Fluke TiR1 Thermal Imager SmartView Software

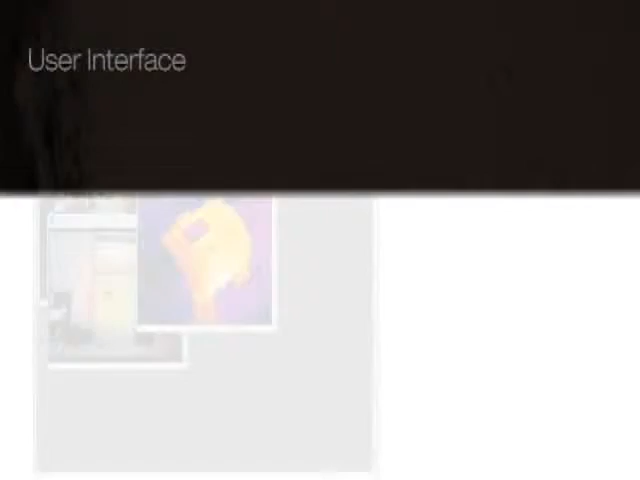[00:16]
With SmartView, you can organize and analyze your captured images.
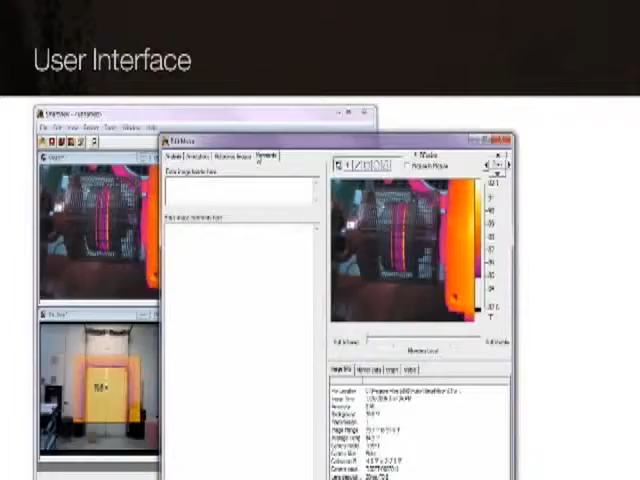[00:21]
Add notes and comments that can be saved permanently with your images.
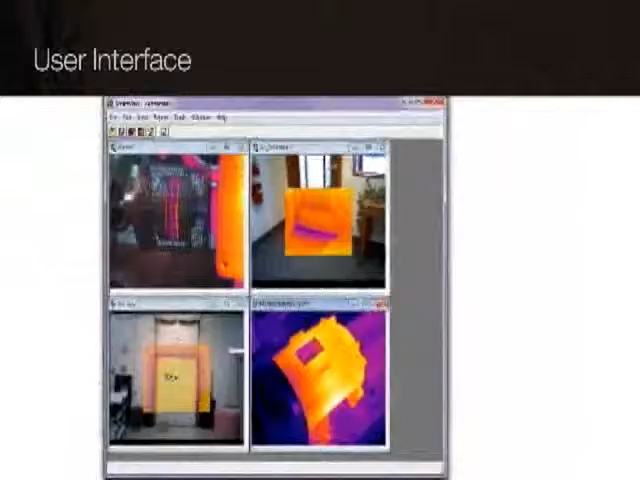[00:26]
Images can also be linked for comparison and analysis.
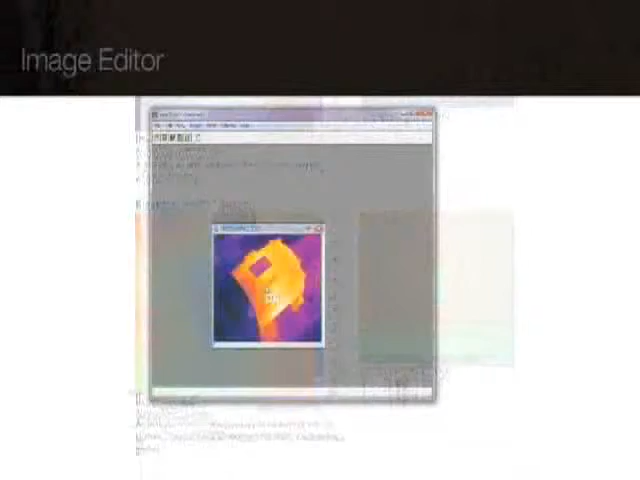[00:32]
The SmartView image editor allows you to adjust your thermal image to more effectively display important details.
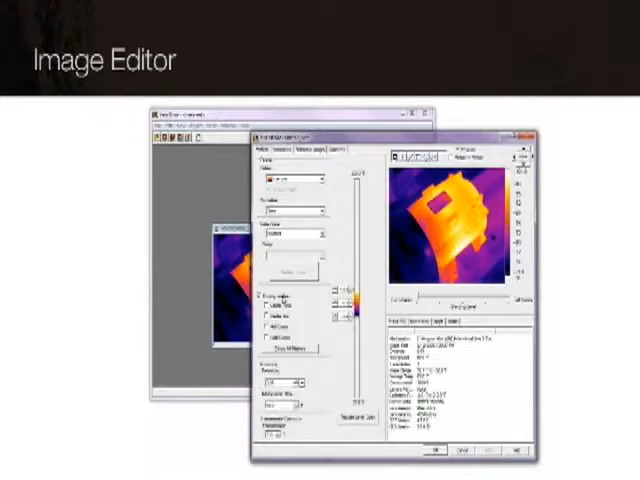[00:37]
For instance, you can blend IR and visible light images to highlight areas of thermal interest.
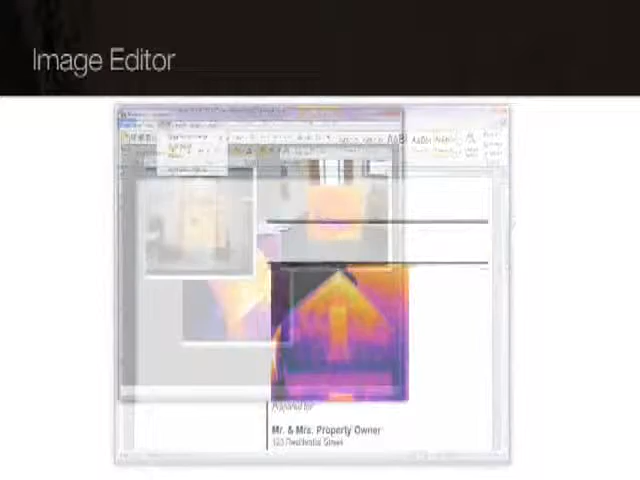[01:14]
Or use the report wizard to create customized, professional-looking reports faster than ever. SmartView software is the perfect companion for your thermal imager. The most effective tools for inspection and maintenance.